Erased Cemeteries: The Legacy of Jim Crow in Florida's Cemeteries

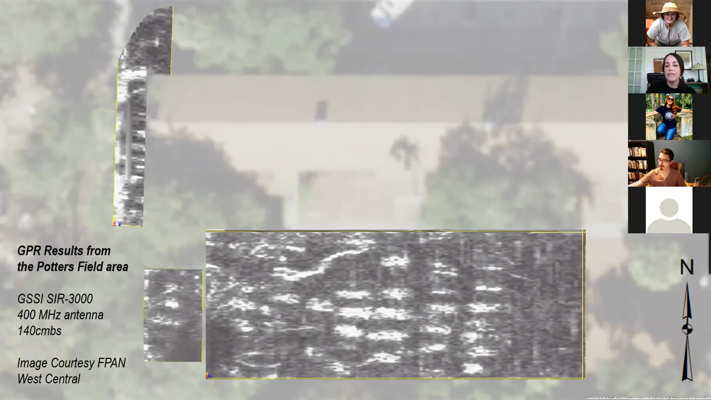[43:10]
And so in this first part of the survey, we learned that there were at least 127 burials that were in these areas that we surveyed beneath the grass and the sidewalks and the roads of Robles Park Village. So since then, we've gone back and done lots of more GPR.